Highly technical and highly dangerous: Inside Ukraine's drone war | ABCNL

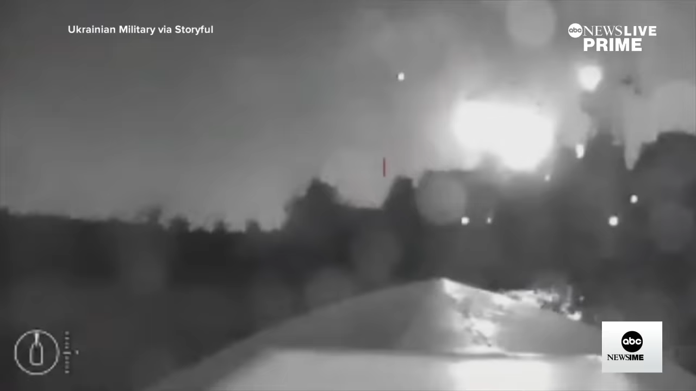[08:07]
Firstly, a Russian warship was struck inside its own territorial waters with a drone carrying almost a thousand pounds of explosives.
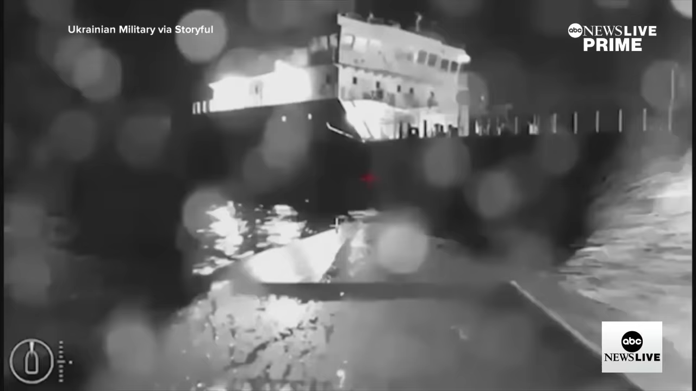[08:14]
Then the following day, a strike on an oil tanker supplying Russian troops.
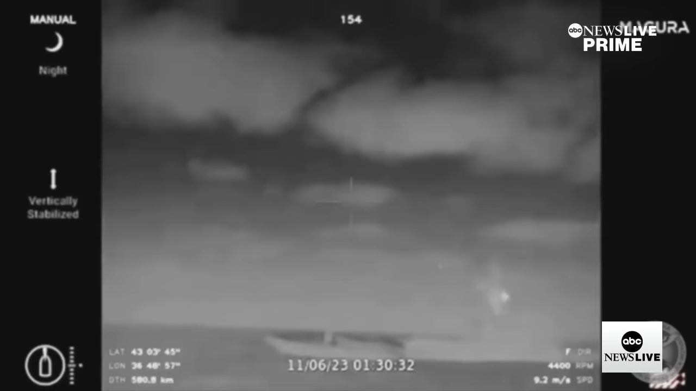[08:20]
Ukraine not admitting it carried out these particular strikes, but ABC News has been given rare access to part of its top-secret drone program that intelligence officials now admit is being used to target Russia in the Black Sea.